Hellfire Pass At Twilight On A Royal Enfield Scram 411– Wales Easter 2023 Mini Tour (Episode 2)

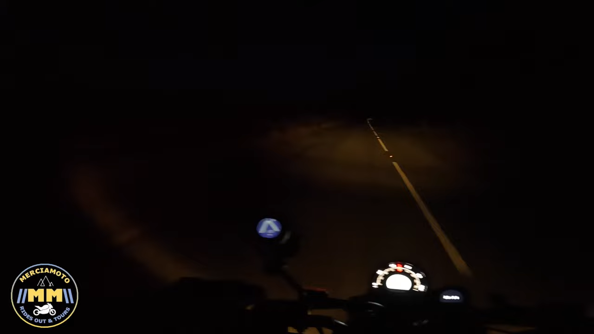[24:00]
Probably can't see it. It was illuminated a few weeks ago when they were working on it. But yeah, unfortunately it's not illuminated tonight. So hopefully we'll see it as we go through, or see something anyway. Yeah, so about another 10 minutes and I'll be at my destination. Just gonna get through the town and out again.
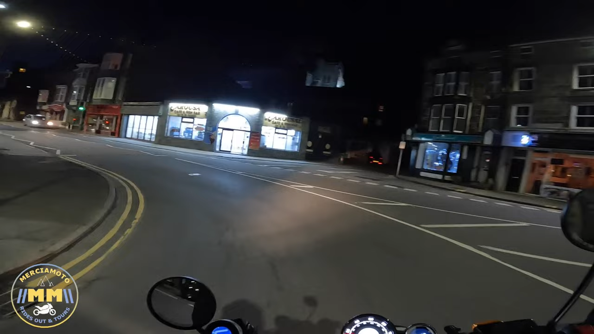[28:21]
The arousal cat. Famous Barmouth landmark. Cracking fish chip shop. And the Royal, another good pub. I've been in there often. Yeah, the arousal calf, some lot of Midlanders will know that,